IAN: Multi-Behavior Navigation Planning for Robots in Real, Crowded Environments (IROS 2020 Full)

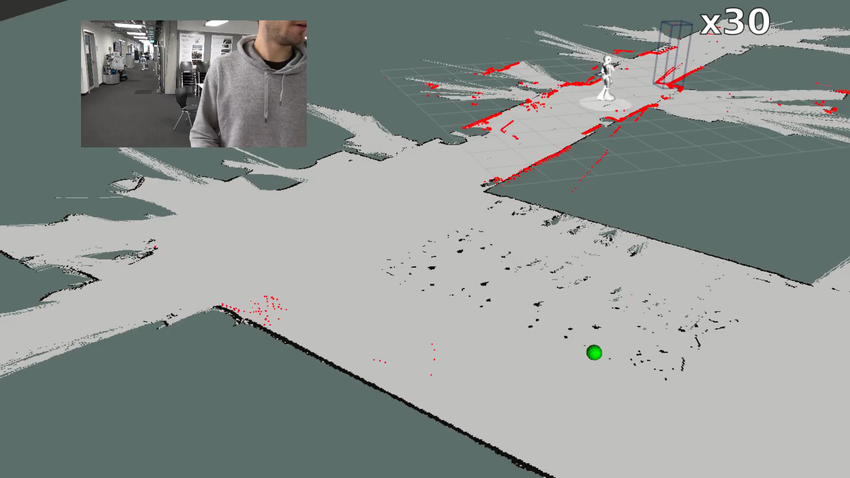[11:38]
When tested on a real robot, EN performs reliably.
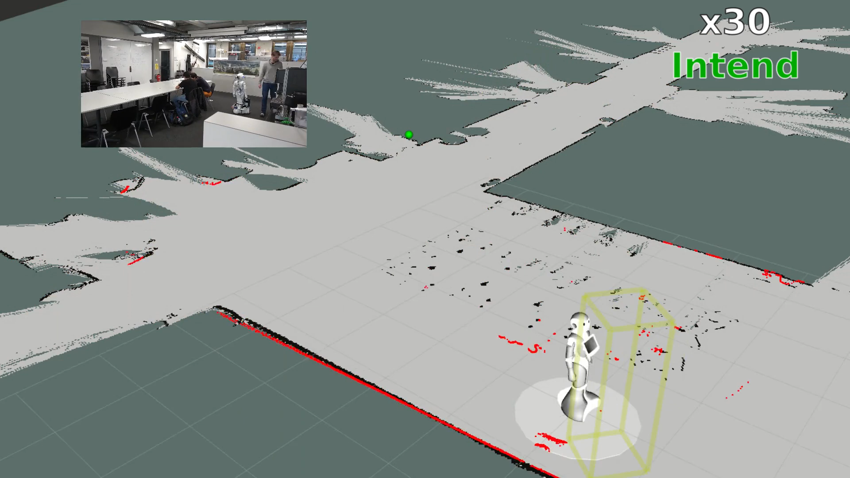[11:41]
And successfully navigates among several interactive situations, both prompted and naturally occurring ones.
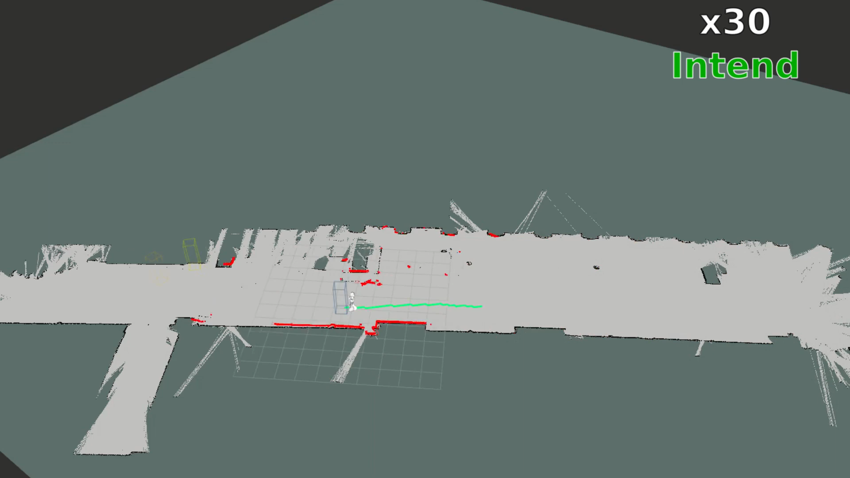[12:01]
EN's ability to update its state estimate online based on outcome detection, escalation arises naturally in the robot behavior.
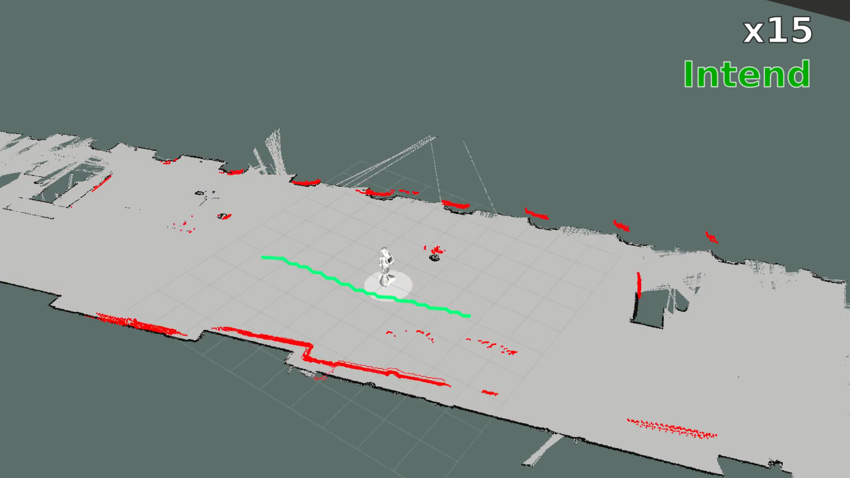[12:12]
The robot first attempts to pass, then tries to ask for cooperation,